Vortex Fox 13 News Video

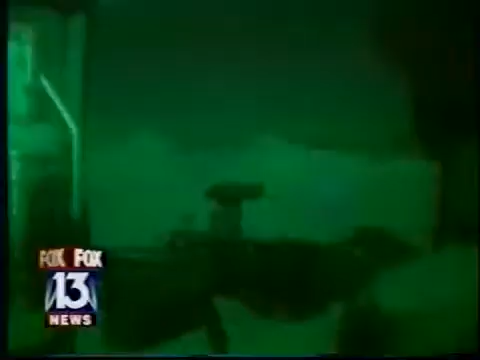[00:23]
Spectacular night vision technology has made night fighting easier.
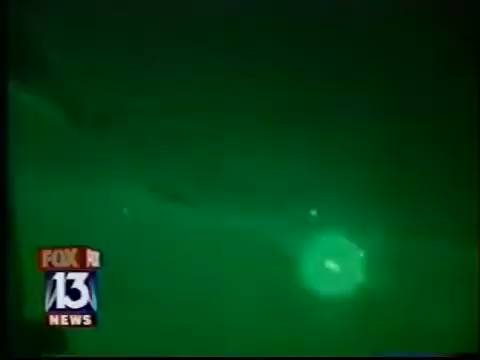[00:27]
But once a soldier pulls that trigger, a soldier's greatest weapon can also be his or her Achilles' heel.
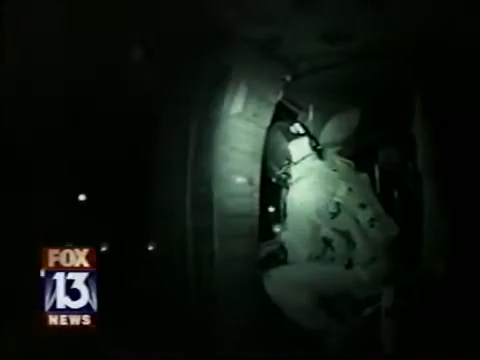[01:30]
We flew with them on a night patrol and watched the muzzle flash when they engaged.
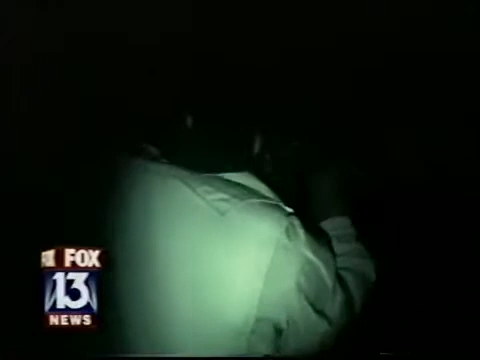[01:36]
The flash is minimal. Only the tracers are visible.